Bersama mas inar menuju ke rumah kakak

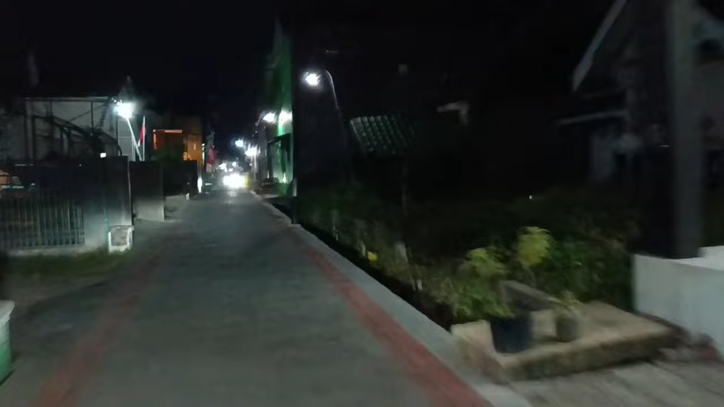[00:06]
kemeneng daerah Bitaran ini ya teman-teman
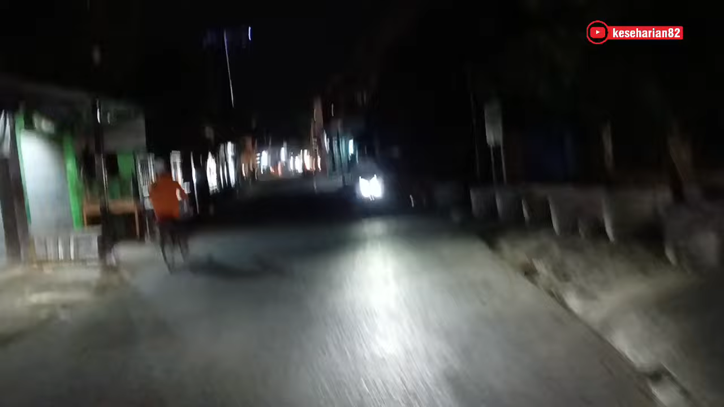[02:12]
ini kita langsung ke jalan Walter menuju ke Bitaran ya